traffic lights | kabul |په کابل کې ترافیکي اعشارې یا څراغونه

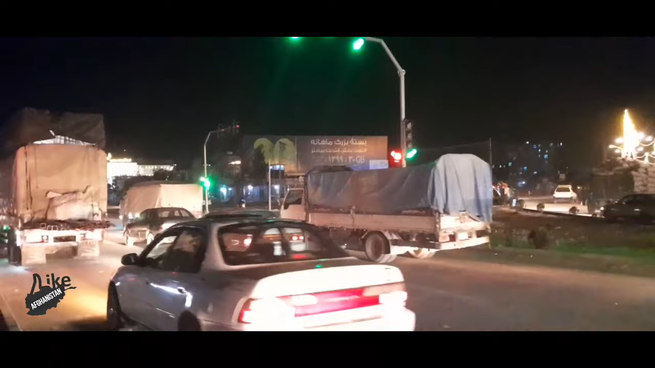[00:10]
لګیدلې دي دغه اشاره په تقریبا لاسو څلور لارو کې اشاریان کې لګیدلې
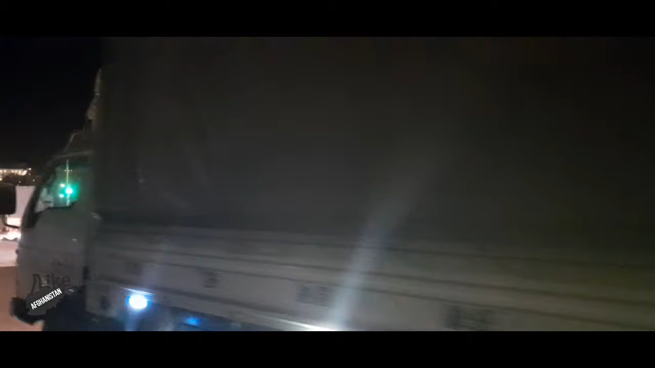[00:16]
دي چې هوادوال مو هم ورته ډیر خوشاله دي او اشاره ډیر ښه مراتی او تاسو په تصویر کې ګورئ چې اشاره
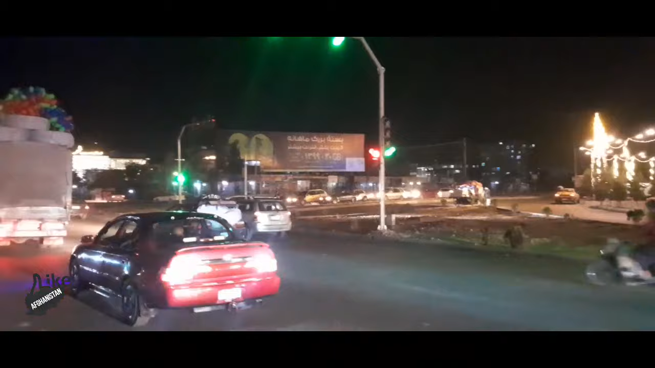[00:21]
سرکیږي او دغه موټر ټول مجبور دي چې اشاره ته ودرېږي درنو لدونکو بلا بلا څلور لارو یا چارایانو ته بزو او د چارایانو و تاسو ته تصویرونه اخلو چې ترافیکی اشاره به کې لګیدل تاسو په تصویر کې ولیدل هغه دوه موټر غوښتل چې اشاره ته خطیر شو خو هلته ترافیک راغی او هغوی